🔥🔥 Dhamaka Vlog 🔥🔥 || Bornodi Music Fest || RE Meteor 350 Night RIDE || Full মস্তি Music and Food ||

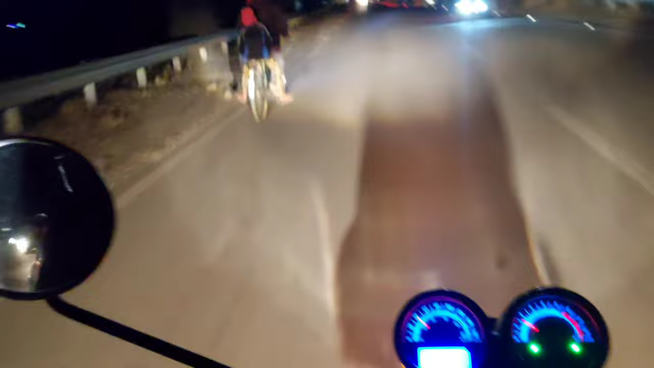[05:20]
বর্ণদি পর থাকা দলংখন এখন হয় আমি আহি পালো আগে হয় এই সন্মুখত যিখিনি পোহৰ দেখিছে সেইটোৱে